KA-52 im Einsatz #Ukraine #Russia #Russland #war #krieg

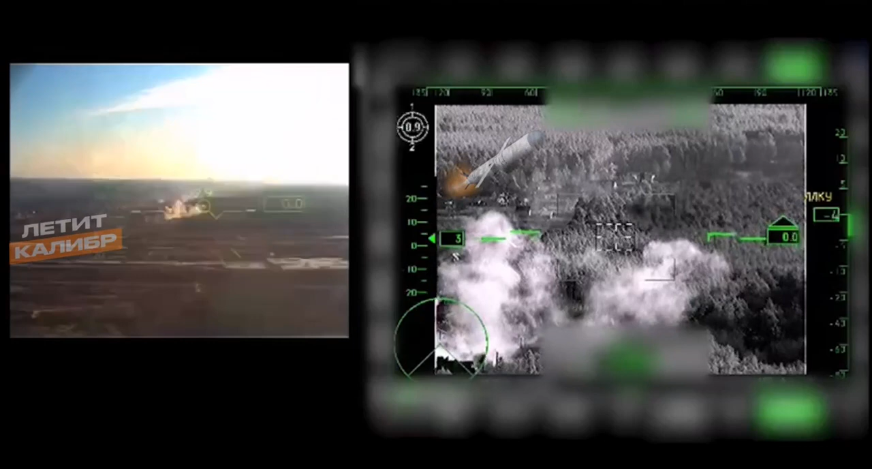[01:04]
Вот сейчас к заводу подходишь и все, да, красава. Разрывы нормально были? Отлично.